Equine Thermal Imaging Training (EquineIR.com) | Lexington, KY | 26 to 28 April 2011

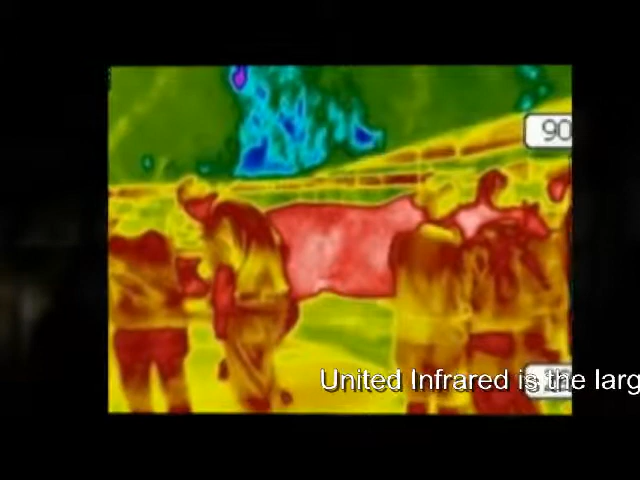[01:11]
out in the field and learn hands-on how to use the camera